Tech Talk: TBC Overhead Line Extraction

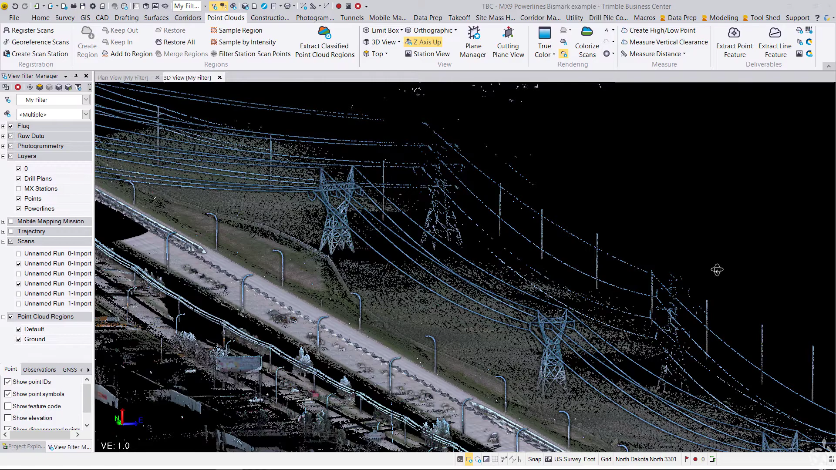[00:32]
this video we're going to be showing specifically this tool for overhead lines. So I have a point cloud data set that I want to extract some power lines from. You can see here quite a bit of power line information to extract. Doing that manually might take quite some time so we're going to speed up that process using the new extract line feature tool here in the point clouds ribbon.
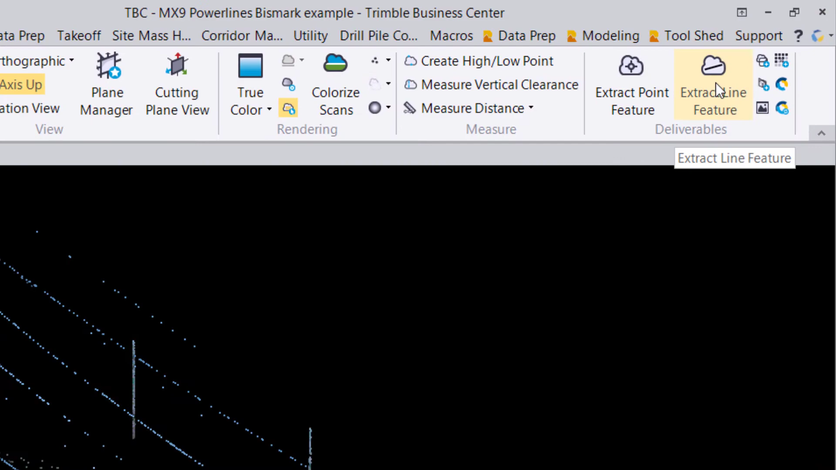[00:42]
Now that this tool is opened up I'm going to turn on a limit box that I've created for just this section of power line.
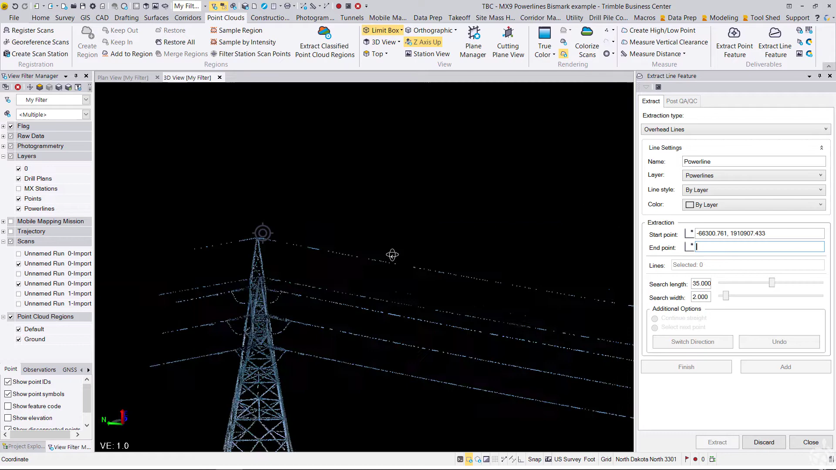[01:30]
So I'm going to do that and then now what I do is I pick each power line just anywhere in the point cloud on each individual power line.
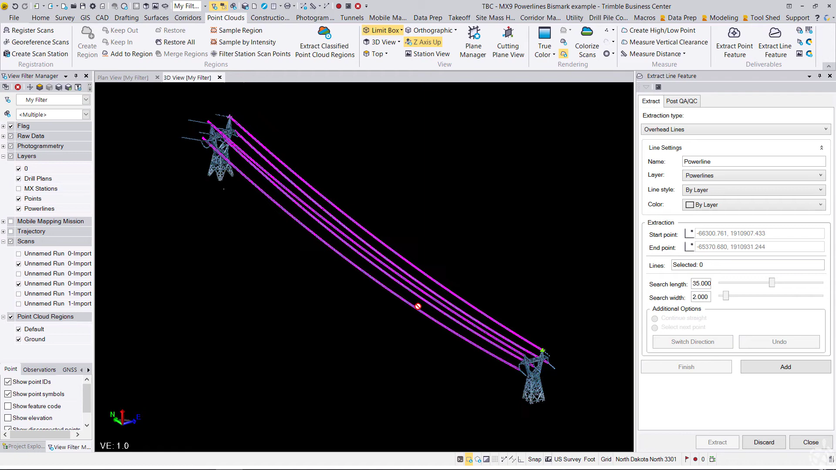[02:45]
Okay now that our line work is extracted we can review the data by going into the post QA QC tab and
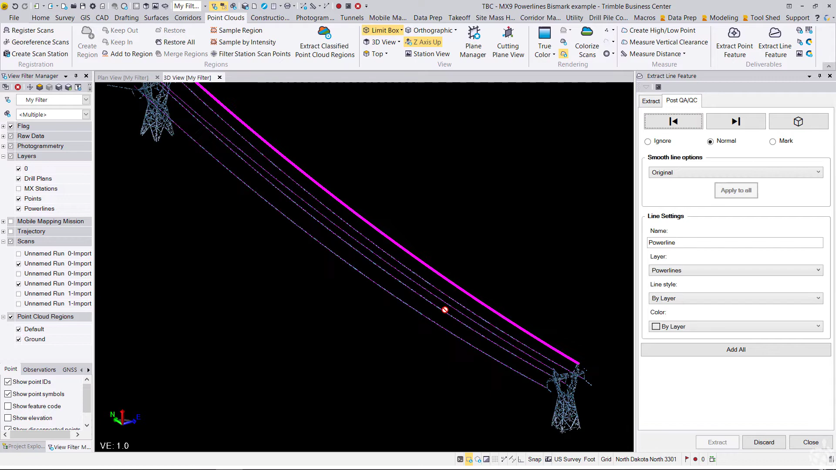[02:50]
if we like the fit we can go ahead and go to the next line.